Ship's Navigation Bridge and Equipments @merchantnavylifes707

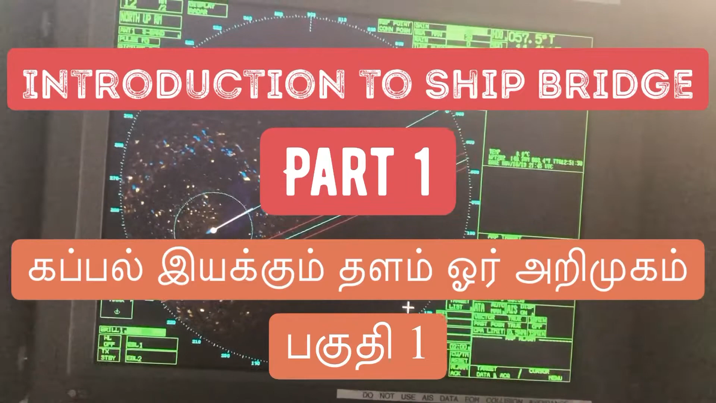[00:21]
அப்படின்னா இந்த ரேடார் வந்துட்டு அதுக்கு அது சொல்ல இந்த மஞ்சள் கலரில் இருக்குல்ல,
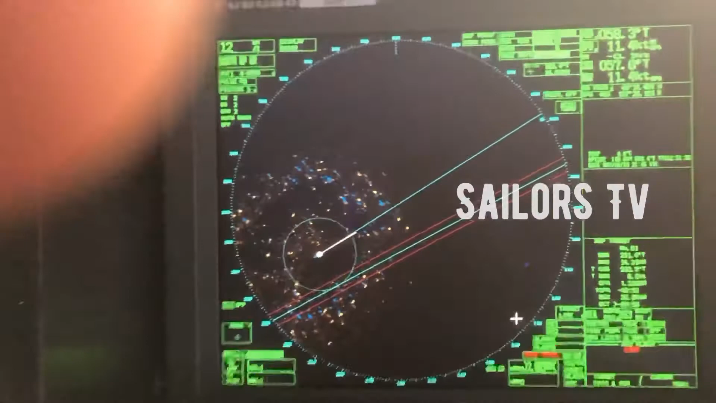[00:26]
அது மாதிரி ஒரு இது பார்த்தோம் ஃபேஸ் பண்ணிப்பாங்க.
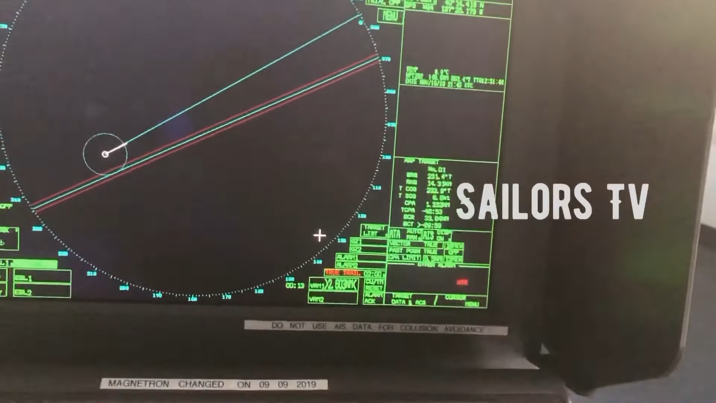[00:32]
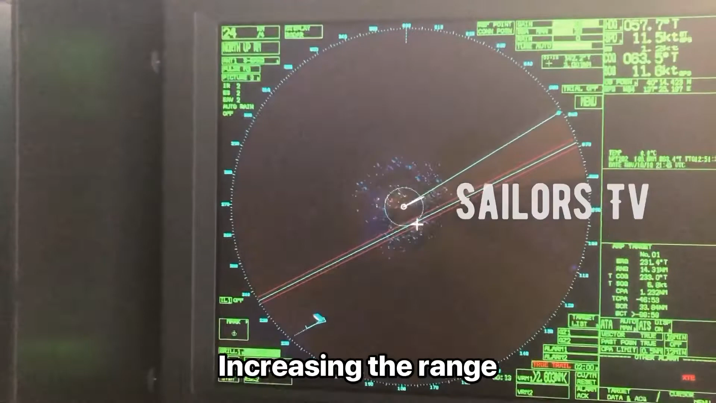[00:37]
இது ஒரு கப்பல், இது பார்த்தீங்கன்னா ஒரு கப்பல் போயிட்டுருக்கு.
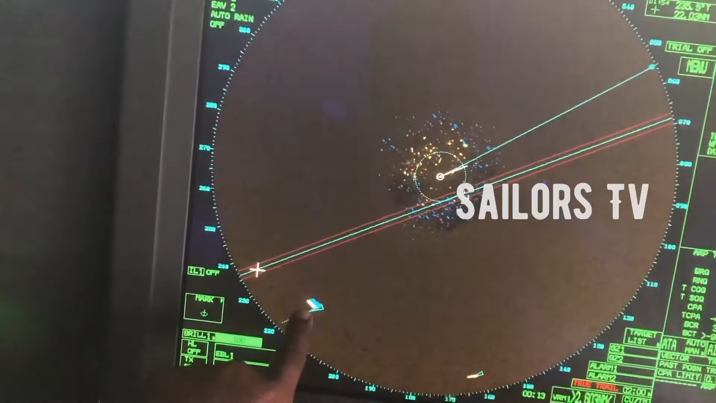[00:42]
இதுவும் ஒரு கப்பல்.
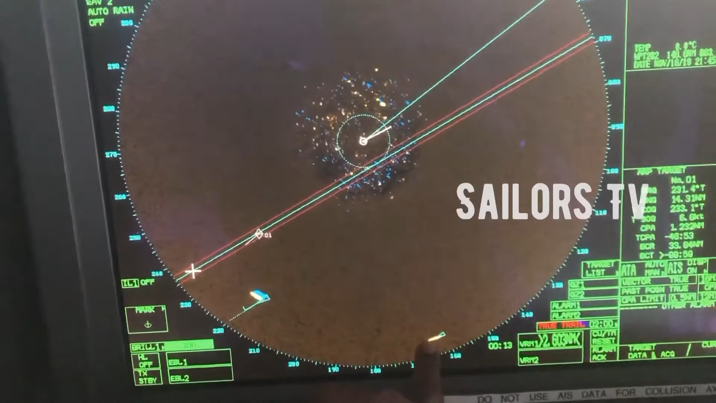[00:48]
இப்போ அந்த கப்பல்லாம் எப்படி போகுது, என்ன வேகத்தில் போகுது, அதெல்லாம் நம்ம இப்போ கண்டுபிடிக்கலாம்.
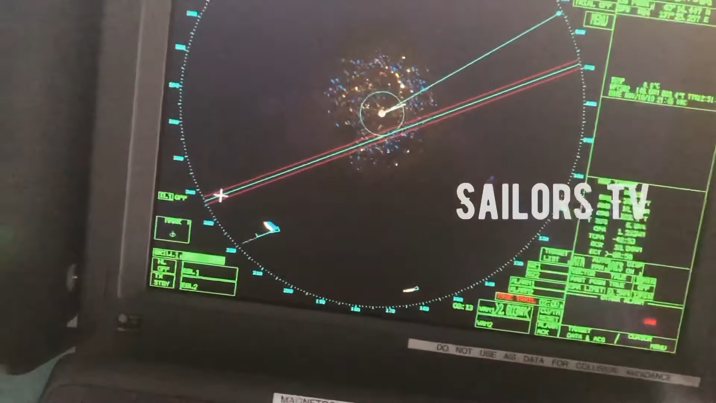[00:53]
அப்படின்னு
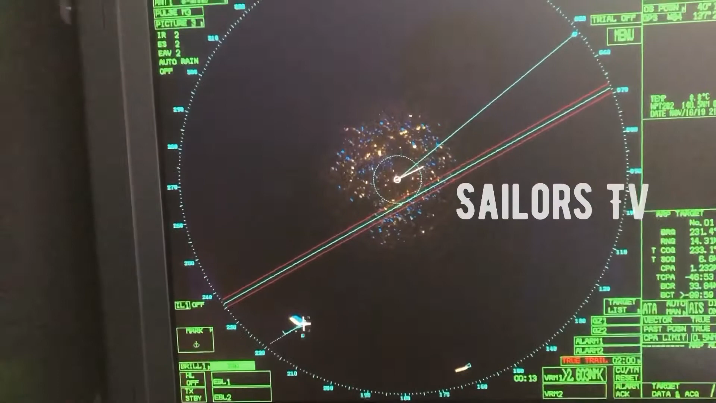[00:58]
பார்த்தீங்கன்னா இது பார்த்தீங்கன்னா கப்பல் எந்த திசையை நோக்கி போகுது, எவ்வளோ தூரத்தில் இருக்குது,
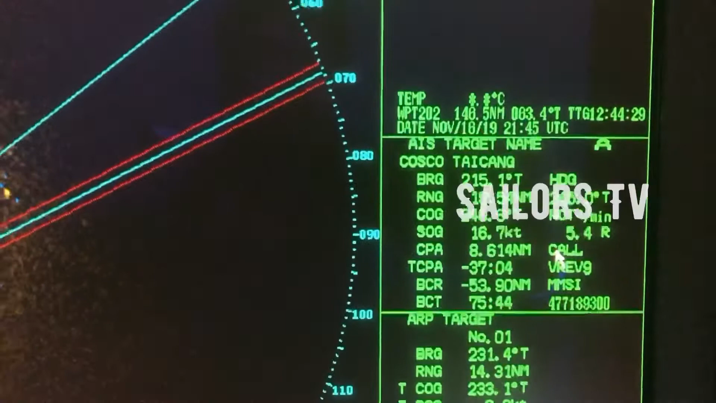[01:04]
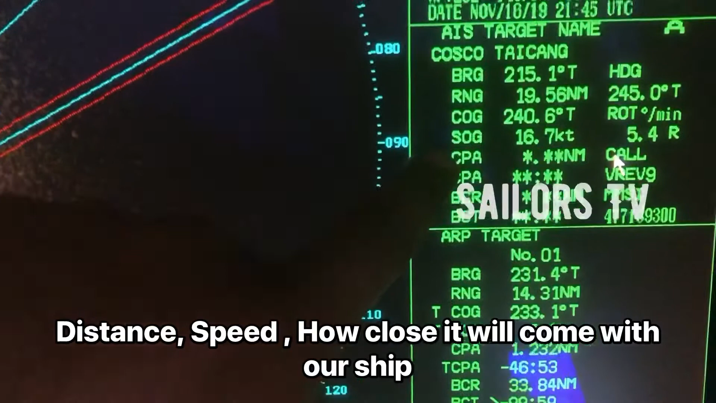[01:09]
அப்புறம் எவ்வளோ வேகத்தில் போகுது, நமக்கு எவ்வளோ பக்கத்தில் வரும், எந்த எவ்வளோ நேரத்தில் வரும், எல்லாமே காட்டும்.
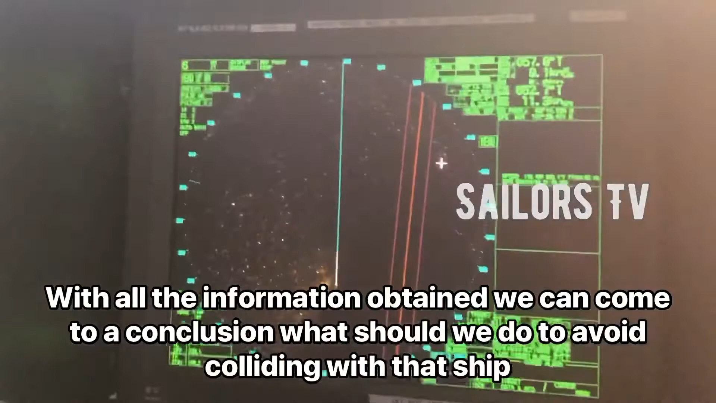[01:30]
இதுக்கு அதே தான், ஒன்று ஃபெயில் ஆச்சுன்னா இன்னொன்று வரணுன்றதுக்காக,
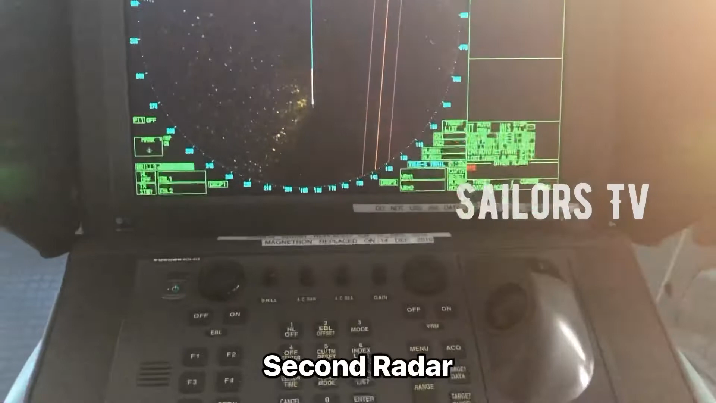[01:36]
இன்னொன்று இருக்கணுன்றதுக்காக ரெண்டு ரேடார் இருக்கும் கப்பலில்.